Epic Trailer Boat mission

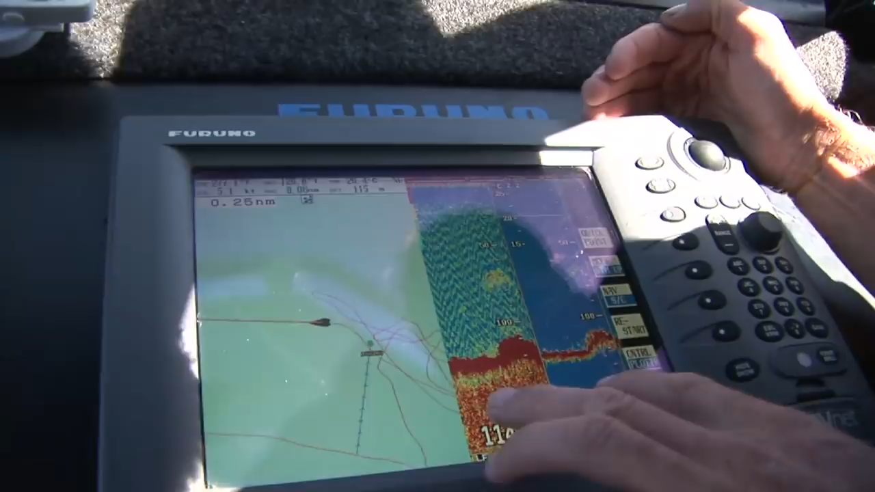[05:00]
And we just come over this little bit of a bump, and you can see the bulk part of the school and the bait fish there.
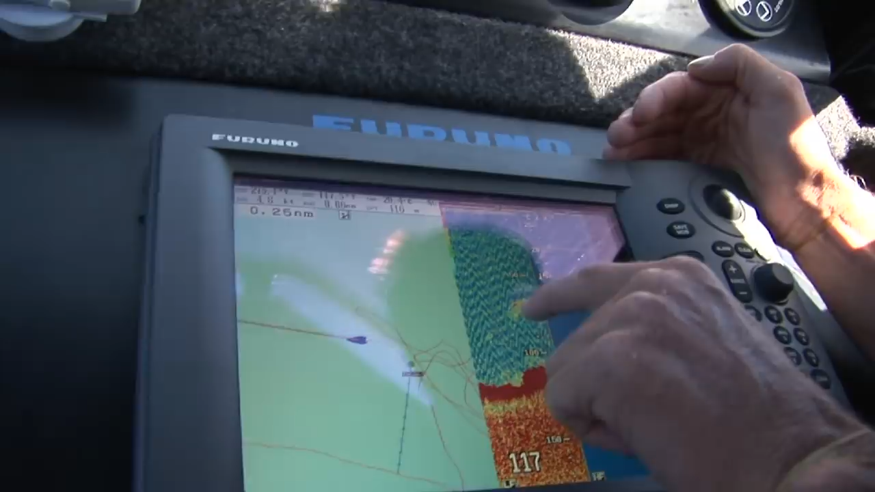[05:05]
On this side, you can see the individual targets, and that there is our kingfish.
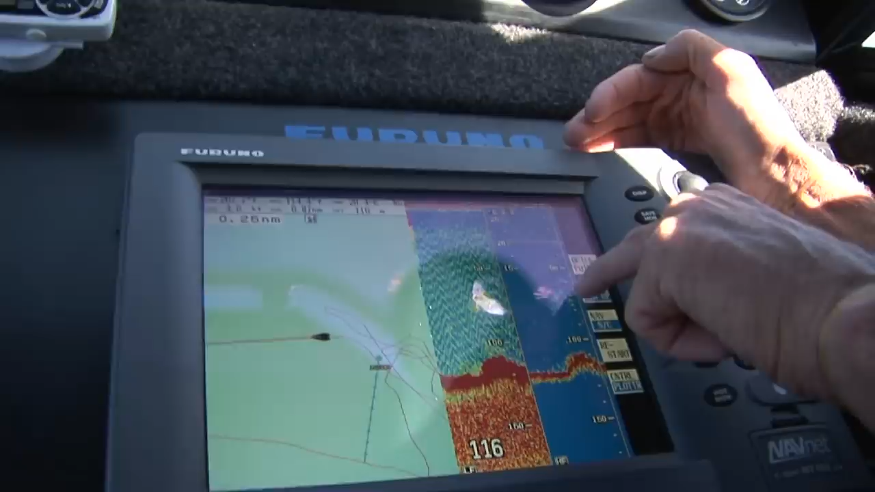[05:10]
70 meters down, we're gonna line up our drift, drop down some jigs and some baits, and hopefully into more kingies.